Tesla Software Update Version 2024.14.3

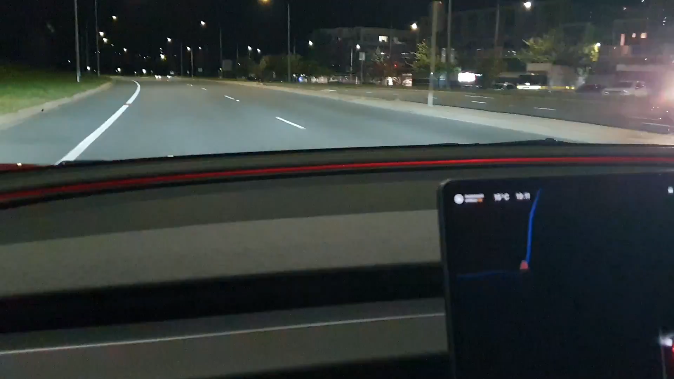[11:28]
you can really see how much the car can see it's pretty amazing especially during the day when
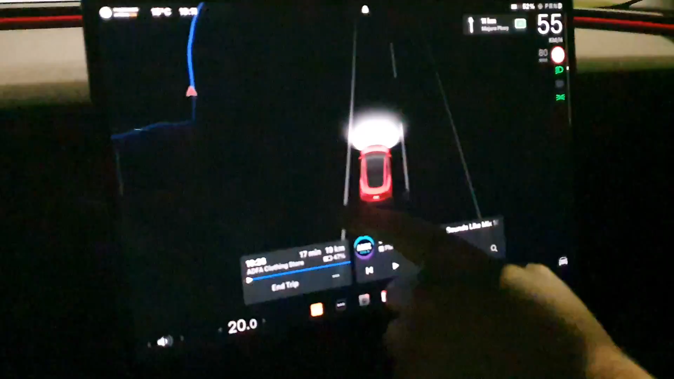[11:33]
you've got you know hundreds of cars around the the camera system is is quite amazing to see how much you can see I'm
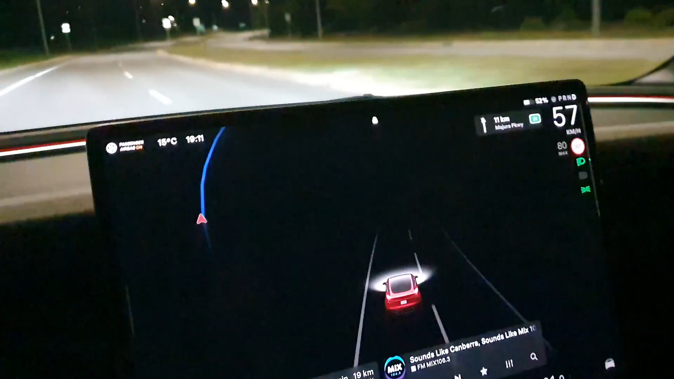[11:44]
not sure if we'll see any brake lights it's not much traffic around but that's something I'm not sure if it was there before or not definitely wasn't as prominent as it is now and it's great you can see the trip the brake lights and the indicators that the car can see